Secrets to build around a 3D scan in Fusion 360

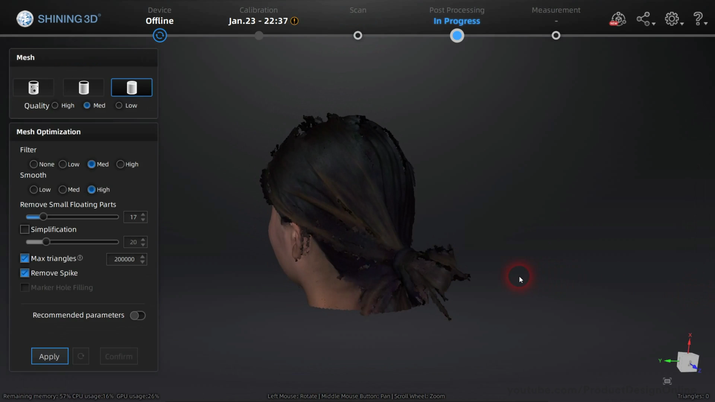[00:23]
Try not to capture too many unwanted details, such as backgrounds, as that will increase the mesh data and file size.